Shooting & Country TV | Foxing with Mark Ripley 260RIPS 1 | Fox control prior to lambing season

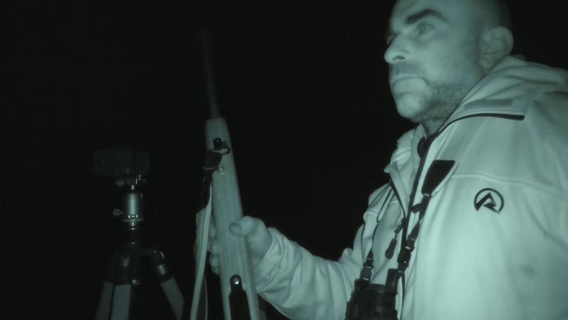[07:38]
Right, I'm going to swap over and use the tripod now,
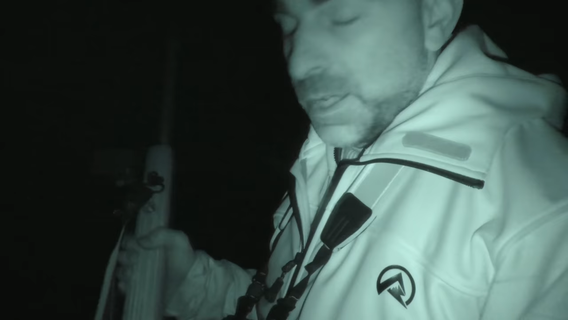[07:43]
I've taken the bipod off because most of the shots I'm likely to take now, I don't really want to be laying down because I'll get the IR bouncing back off the grass,
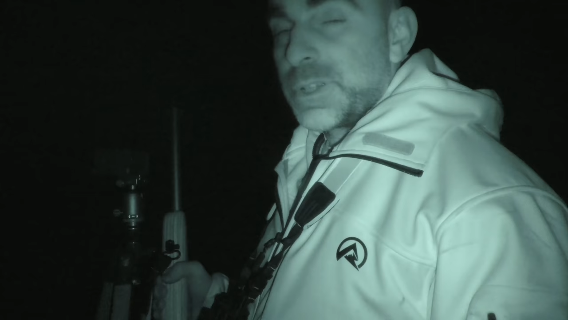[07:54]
so with the tripod it'll be a little bit higher, it should be better.
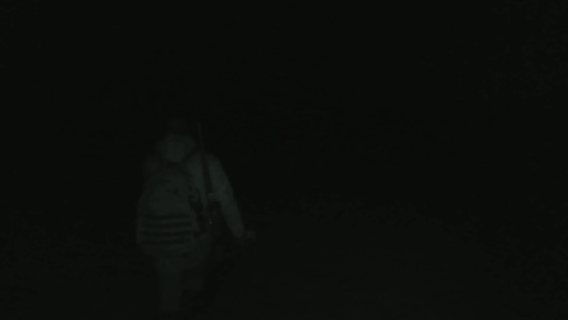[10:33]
It's a good-sized dog fox, that. Excellent.